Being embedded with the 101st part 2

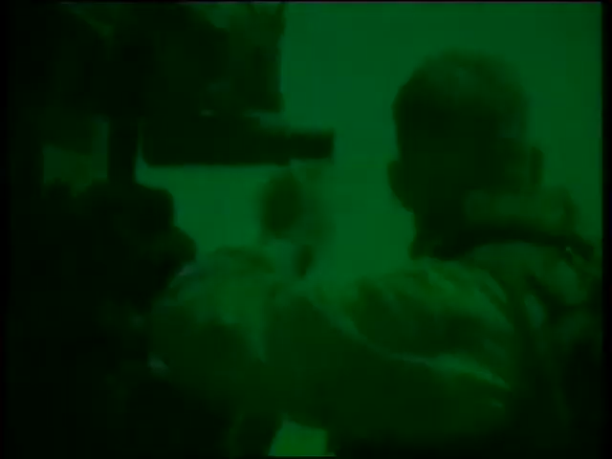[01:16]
This last night of peace offered a friendly moon. The equipment works better when it's not absolutely dark.
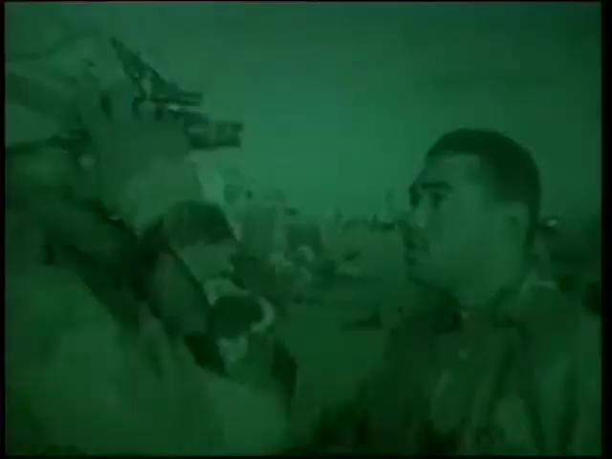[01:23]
But in the darkened theater of war, there are rules. No cigarettes, no flashlights, no white light of any kind. To be visible is to be in danger.
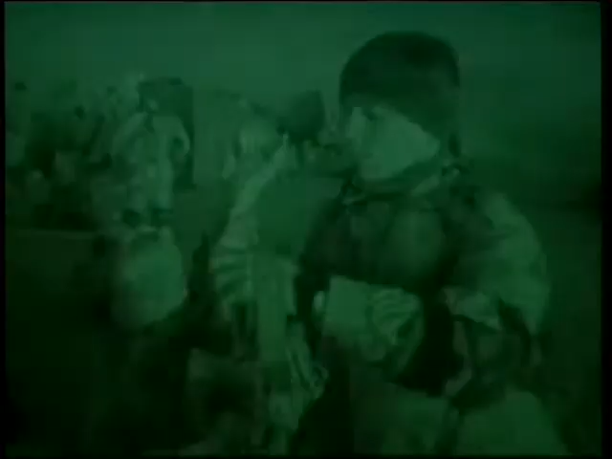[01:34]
As the troops sleep and work and stand guard and the world waits, the last night of peace gives way to the long night of war.
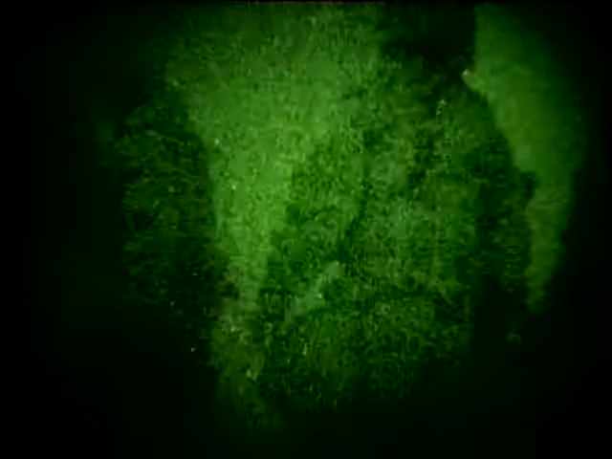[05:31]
We pulled up to a bridge, and Lieutenant Colonel Stephen Brooke gathered together his officers,
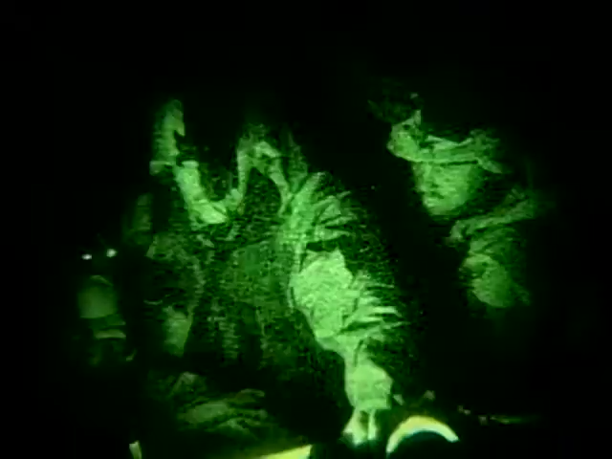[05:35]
and they set about planning their force protection,
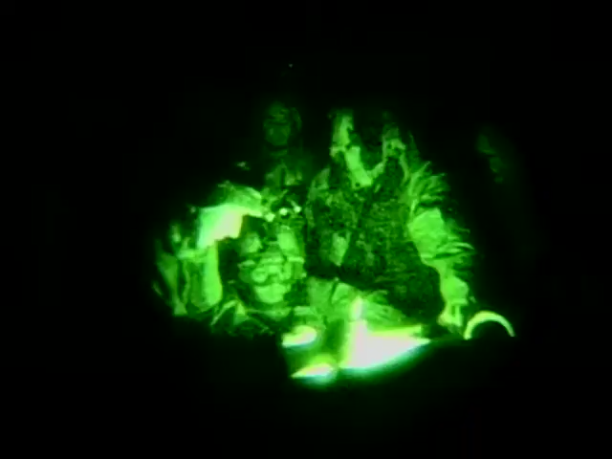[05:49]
They had a map spread out on a Humvee, and they had little red pin lights,